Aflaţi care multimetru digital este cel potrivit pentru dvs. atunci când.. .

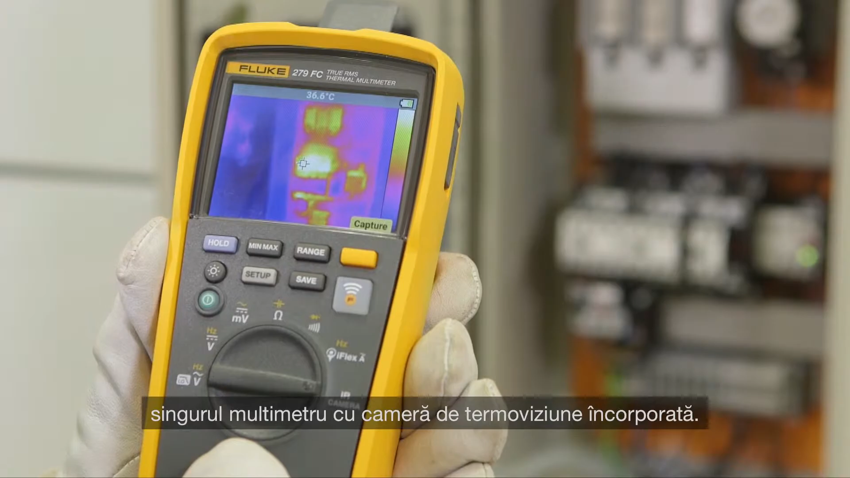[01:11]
On screen: spot 36.6°C
imager it offers the ability to remotely read measurements via your smartphone